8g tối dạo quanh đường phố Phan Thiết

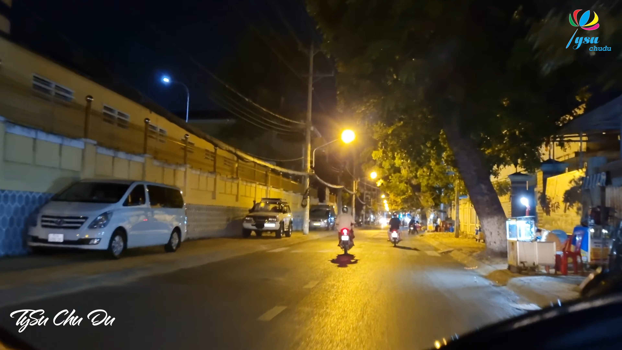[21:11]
Nói Bán vé số Vé số Chiều Sổ Nhiều Xé Trên cái góc con đường Hải Thượng Lãng Ông Cả nhà mình ngay cái góc gần cái chỗ mà Phòng Thám Có một cô cổ bán bánh canh chả cá Với lại bán bánh tay dạt Bán mấy chục năm rồi Ba bốn chục năm rồi Đó Ngay chỗ này Rất là ngon nha Cổ bán bánh canh Mà cái nước bánh canh mình ăn không có thể tanh Với đây
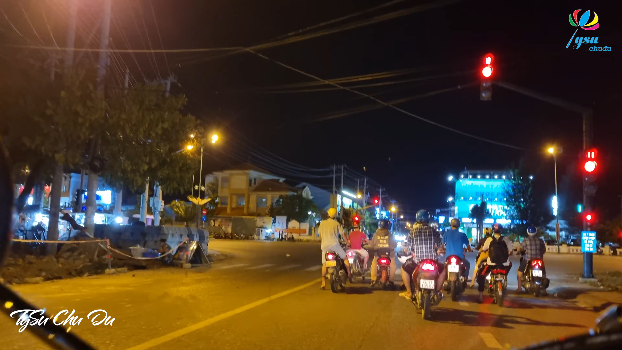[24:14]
đó mọi người đang đứng chờ đèn xanh đèn đỏ Và đi thẳng lên nữa là sẽ tới chợ Phú Trinh Chợ Phú Trinh hay là còn gọi là chợ Đồn á Rồi xong rồi rẽ tới phải là sẽ về nhà Phi Su Phi Su sẽ đi lên chút xíu nữa thôi Rồi sau đó lại sẽ tập nhật máy Nói lời chạm điểm tạm biệt với lại con thú anh chị các bạn
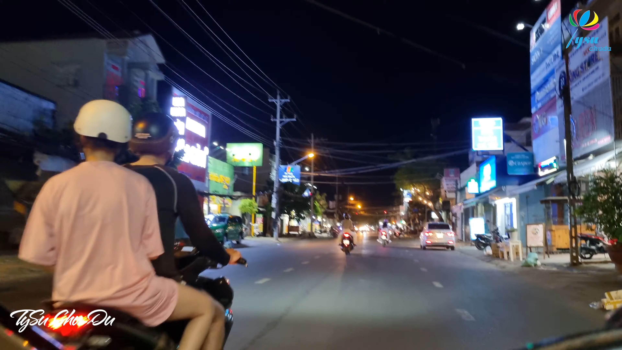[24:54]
Và mấy giờ đi gì thì rất cảm thấy rất là thoải mái và sản khoái trong người Và hy vọng tình của chú anh chị các bạn cũng thấy vui vẻ khi đồng hành đi dạo cùng với Tư Su từ khi nãy đến giờ Bây giờ thì chúc mọi người sức khỏe, ngủ ngon và hẹn gặp lại cả nhà mình trong những chương trình lần sau ạ Trước mặt mình là chợ Phú Trinh nha Tư Su vẫn để camera đi qua chợ Phú Trinh xong rồi Tư Su nó đẹp tình ứng đỏ mới tắt máy Phú Trinh nha Tư Su nó đẹp sẽ xem lại thêm và hẹn gặp lại cả nhà mình trong những chương trình lần sau